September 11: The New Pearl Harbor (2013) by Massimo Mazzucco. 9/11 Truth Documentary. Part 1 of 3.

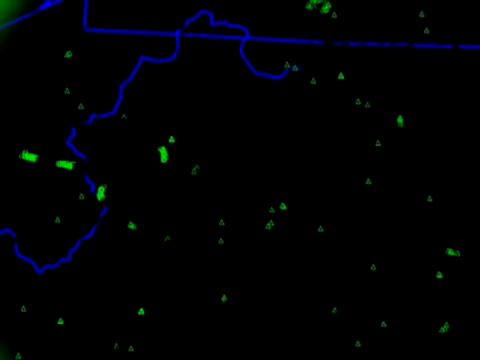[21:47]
It's 8,200 feet and he's on the same code that he was before.
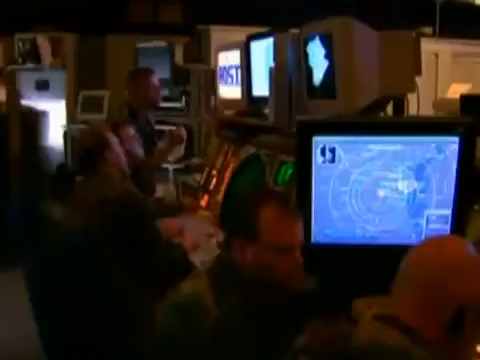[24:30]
American 11 is still in the air?
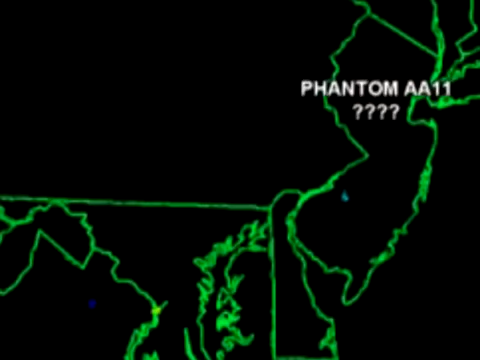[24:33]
This attracted all the attention towards the so-called phantom plane. He's still airborne. He's still a hijack out there, but we can't get a position on him. The jets from Langley were prepared to intercept it. I don't know if they might want to work some aircraft down there, though, too.
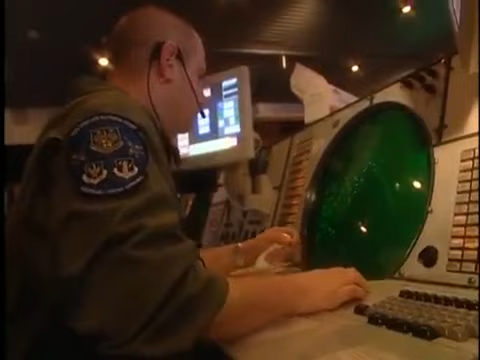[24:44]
We have Langley on battle stations right now. Okay. Then they were scrambled straight for Washington.
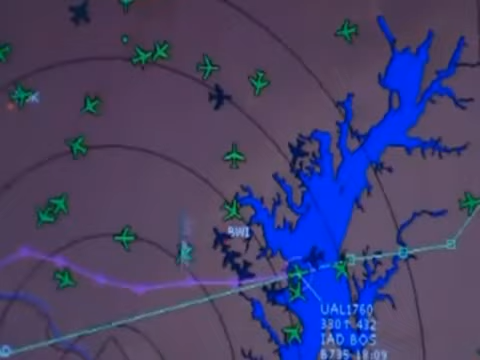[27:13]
He's taking precautionary measures and he's landing at Cleveland Center.